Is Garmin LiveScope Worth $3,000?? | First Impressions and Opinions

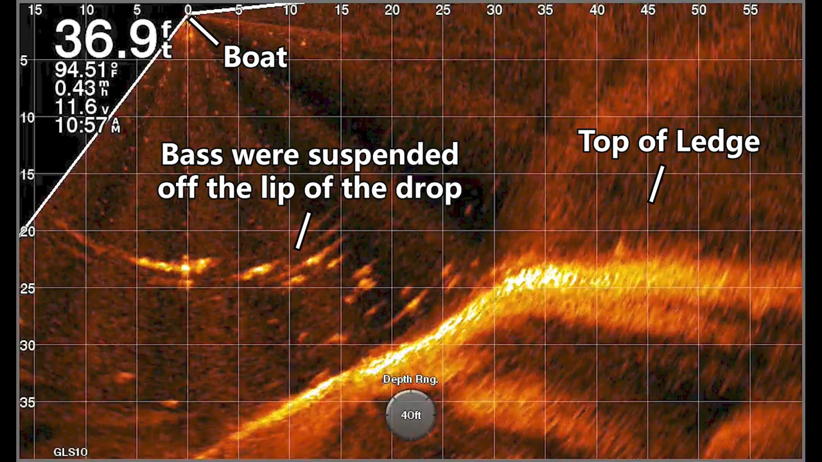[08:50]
On screen: depth 36.9 ft, water 94.51°F
pinpoint my cast to the edge of that drop that's something that's a little bit tricky to do when you don't have this forward facing sonar you don't know
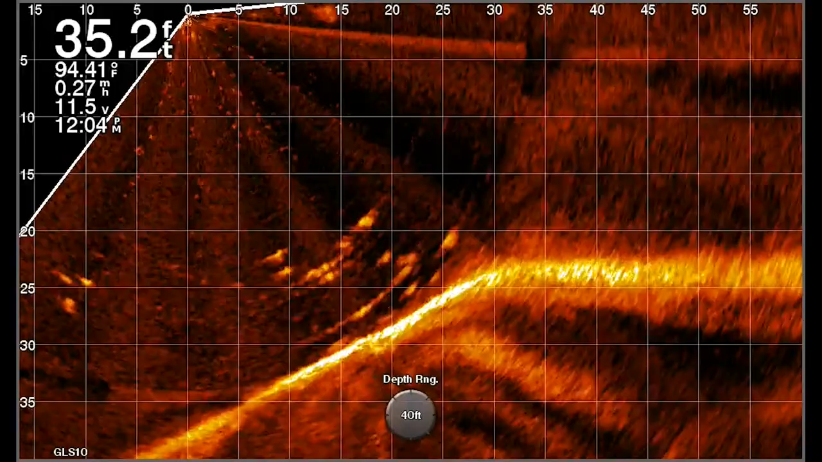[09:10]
On screen: depth 35.2 ft
of you it is and I could really target the lip of that ledge with my baits I threw the magnum flare spoon for a little longer and didn't get any bites but then I switched over to a jenco
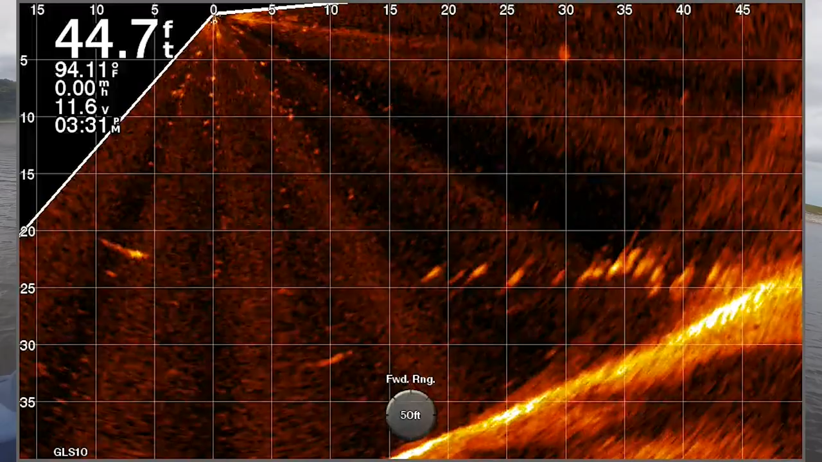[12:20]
On screen: depth 44.7 ft
the brighter yellow section is the top of that ledge or amber color section and then out where you see all of those dots those are the fish there suspended off the drop and
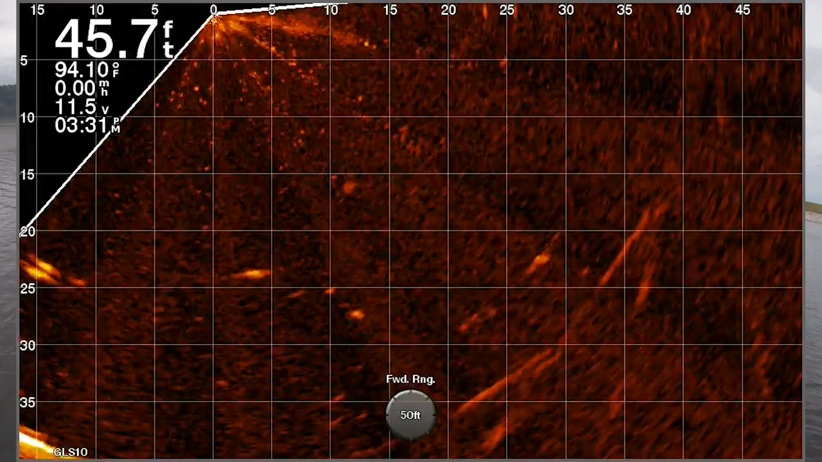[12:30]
On screen: depth 45.7 ft, water 94.10°F, speed 0.00 mph
I can kind of scan around with the front of my trolling mode to determine what direction that ledge is in and right there I can see that it's directly ahead of the boat so I can fire out that scrounger and I know